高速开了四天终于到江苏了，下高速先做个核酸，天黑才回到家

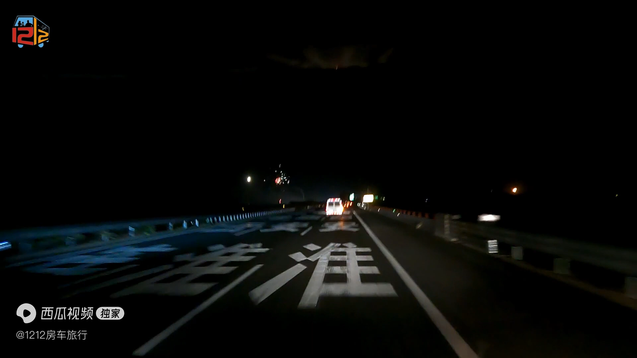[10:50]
在高车上还能看到烟花今天是不是小了年不知道昨天在新闻上看到人家拉的车拉的一颗烟花爆了他在高车上爆那也是挺危险的事情